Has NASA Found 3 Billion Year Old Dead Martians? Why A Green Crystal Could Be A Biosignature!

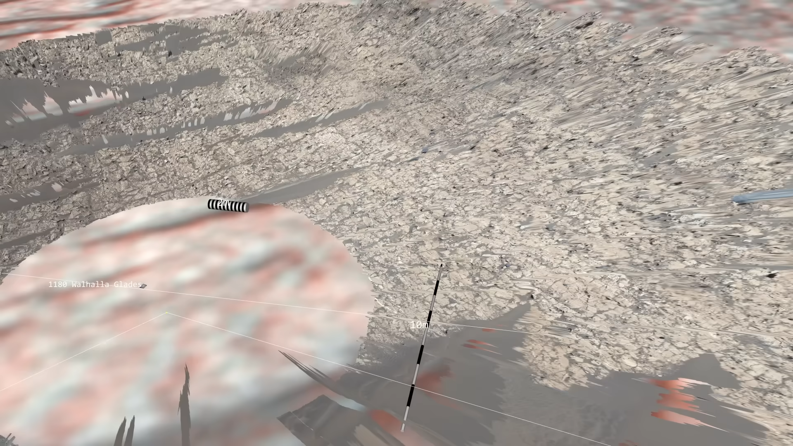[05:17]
So we see all these other locations referenced in the paper where they've taken similar measurements and found mineralogical similarities.
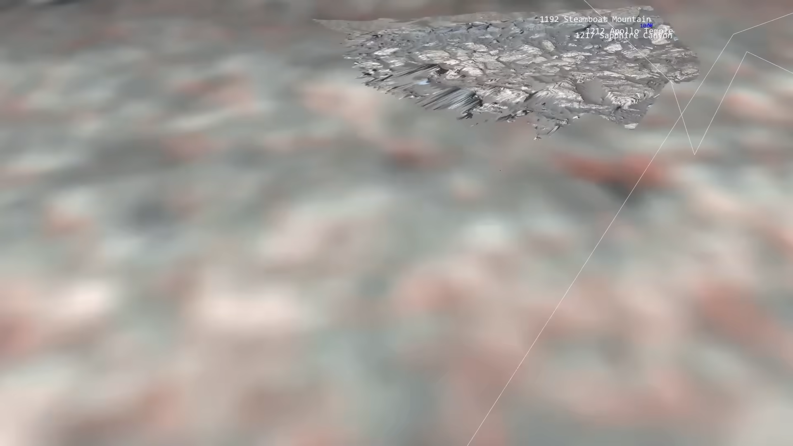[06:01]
but they have an abrasion tool which basically will scrub off the outside and let them see the unweathered surface underneath.